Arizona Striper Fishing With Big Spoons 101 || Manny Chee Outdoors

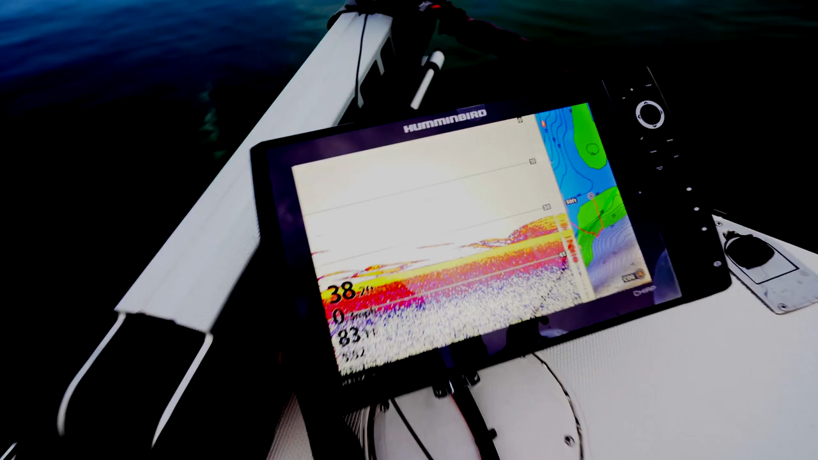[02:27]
So one really neat feature about like the hummingbirds and
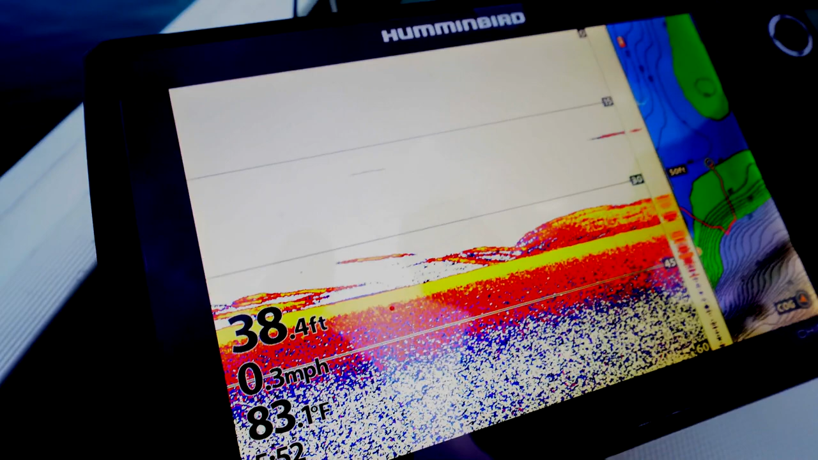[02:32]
On screen: depth 38.4 ft, water 83.1°F, speed 0.3 mph
their mapping system is that I can set these highlights to be right on those areas that I'm looking for.
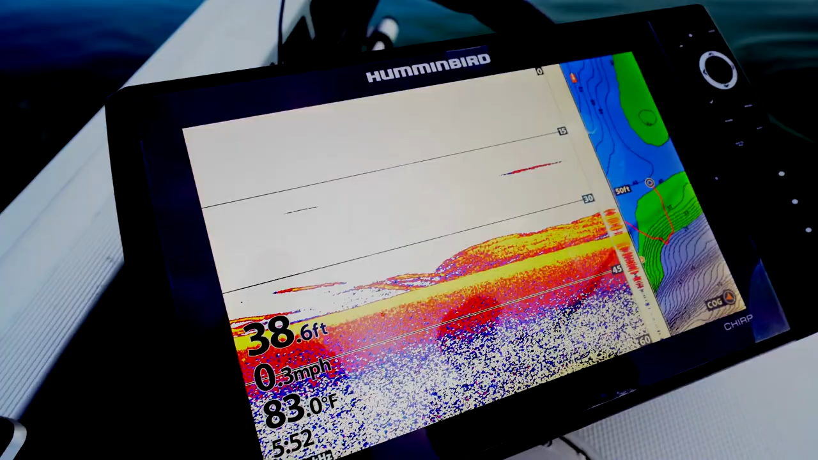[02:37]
On screen: depth 38.6 ft, water 83.0°F, speed 0.3 mph
So that 30-40 zone, I can highlight the whole thing. And now I know exactly where and how, like what has the good features down there.
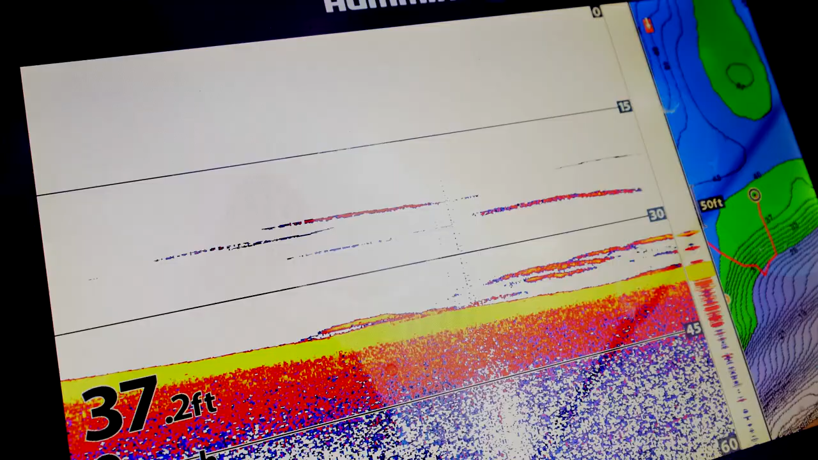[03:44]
On screen: depth 37.2 ft
even those will like show a certain depth,
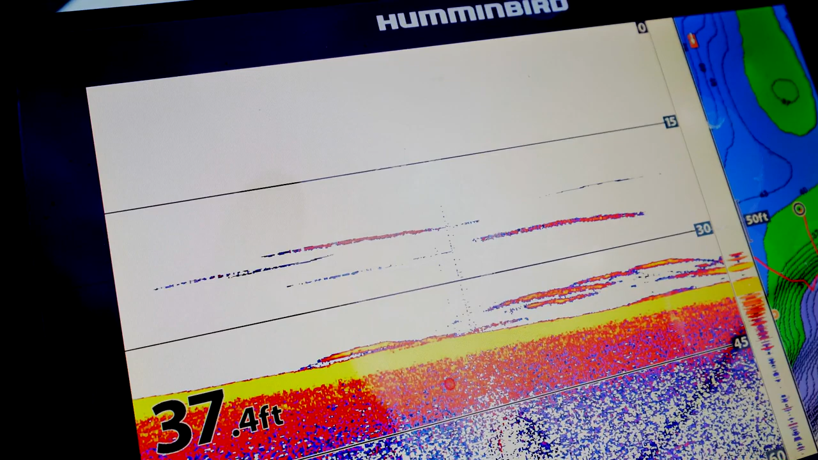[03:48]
On screen: depth 37.4 ft
but then you start seeing, you know, real big crayon marks.
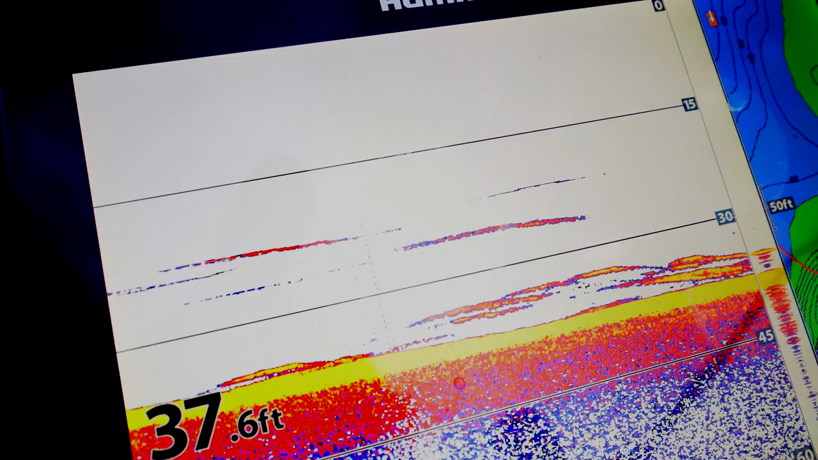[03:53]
On screen: depth 37.6 ft
What we're looking for even more than that is the look of when they're really feeding on there. We're calling it mom spaghetti.